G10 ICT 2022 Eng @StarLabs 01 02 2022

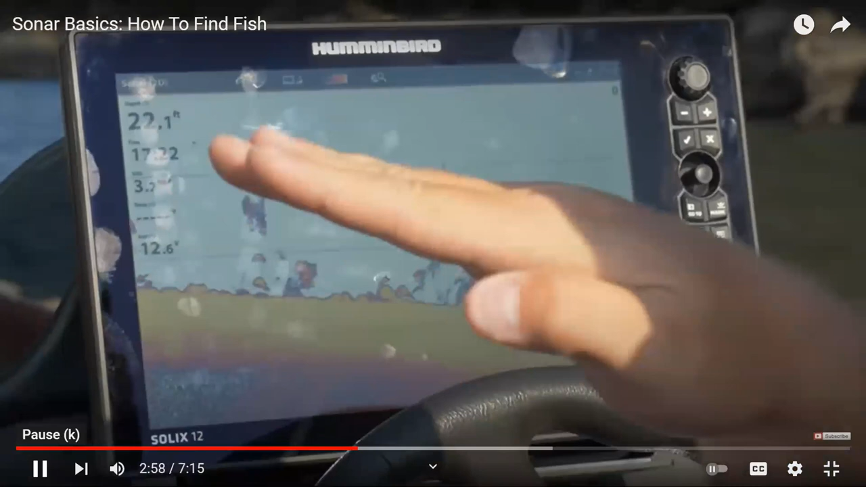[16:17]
On screen: depth 22.1 ft
the fish is directly underneath you.
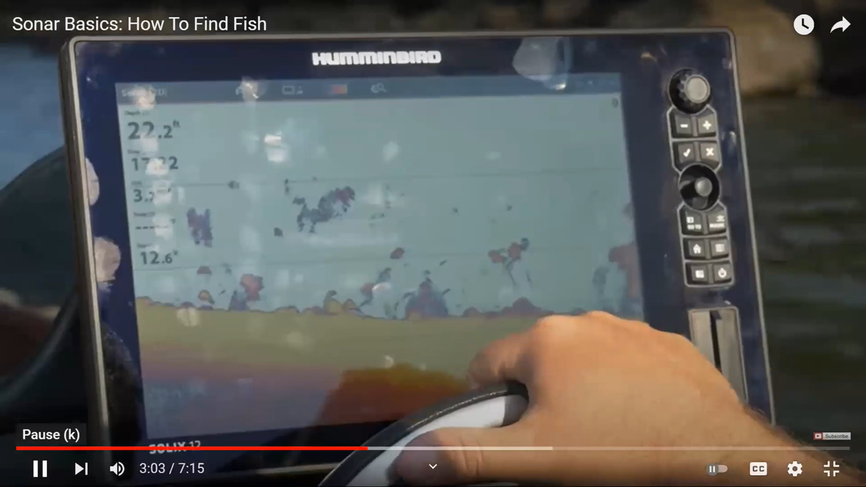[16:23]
That really comes into play when you're up front and you're vertical fishing on your trolling motor. You're not covering a lot of distance.
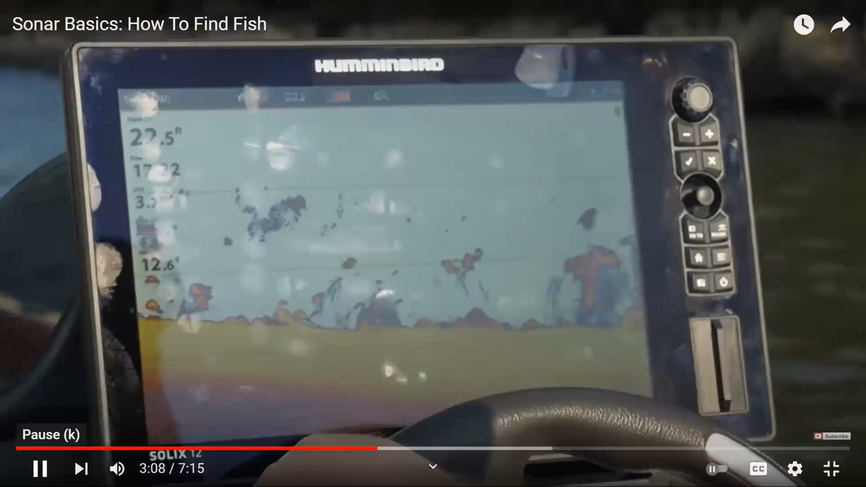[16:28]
On screen: depth 22.5 ft
You're kind of staying in one spot. That line is fish directly below you.
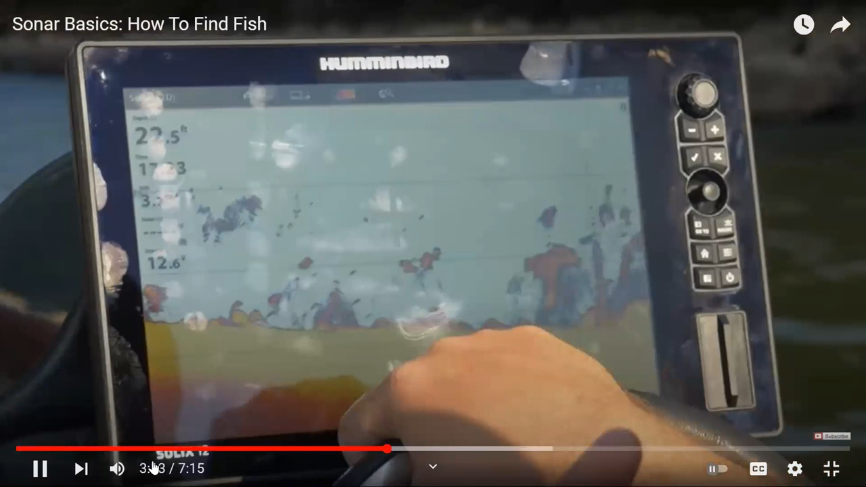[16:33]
Right, so you can have a rough idea how this equipment works. So it, like, with the help of the sound and the sonars, they will create some pictures on the screen. So with some experience,
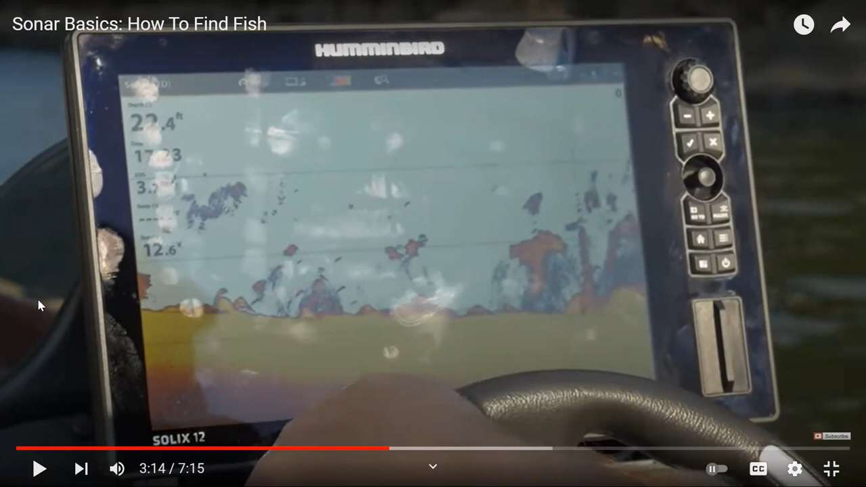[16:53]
On screen: depth 22.4 ft
with some knowledge about that, you will be able to recognize where the fishers are going around and where they are not. Okay, is that clear, everyone?